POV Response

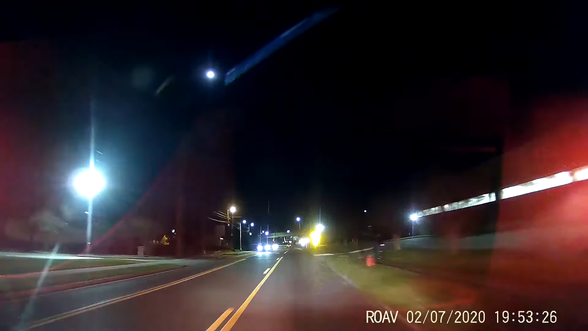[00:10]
Use any lane to turn slightly left onto R.A. Dent Boulevard. In half a mile, turn right onto Laney Walker Boulevard.
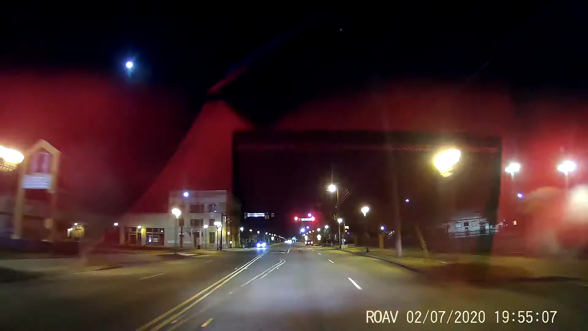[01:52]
Quarter mile, turn left onto 5th Street.
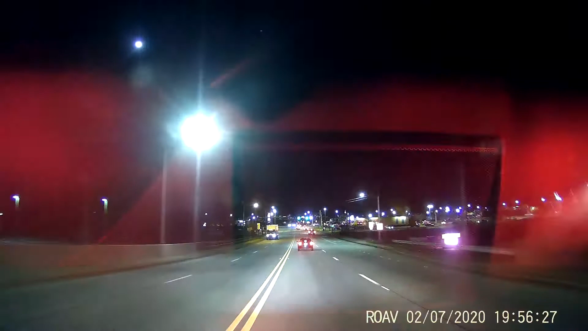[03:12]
Use any lane to turn left after Wendy's on the left onto US 25 North, US 278 East, US 78 East. Continue on US 278 East for 3 miles.